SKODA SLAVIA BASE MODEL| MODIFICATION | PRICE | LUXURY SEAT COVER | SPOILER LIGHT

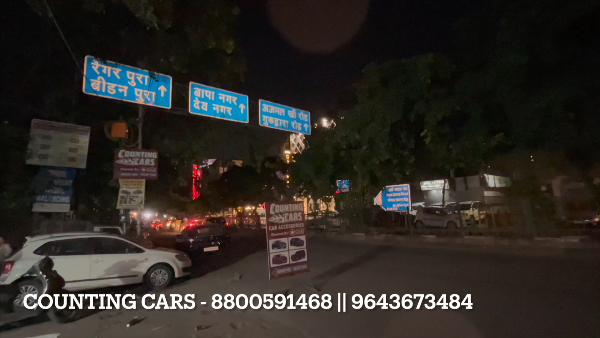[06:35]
बोड से जस्ट नीचे आप लोगों को बोड मिलेगा और यह है आरे समाज रोड